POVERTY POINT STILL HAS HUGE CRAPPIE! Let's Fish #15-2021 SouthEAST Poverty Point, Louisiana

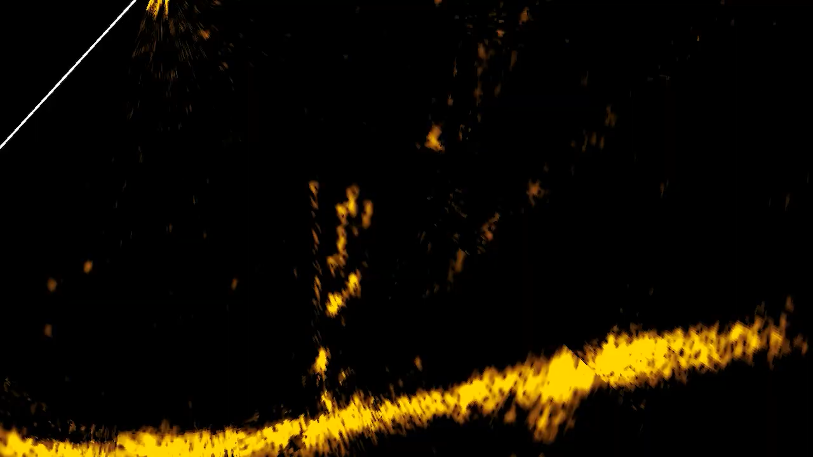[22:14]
And a couple of other pieces of gear that were critical. The Lowrance Active Target helped show us some of these crappie on these standing trees.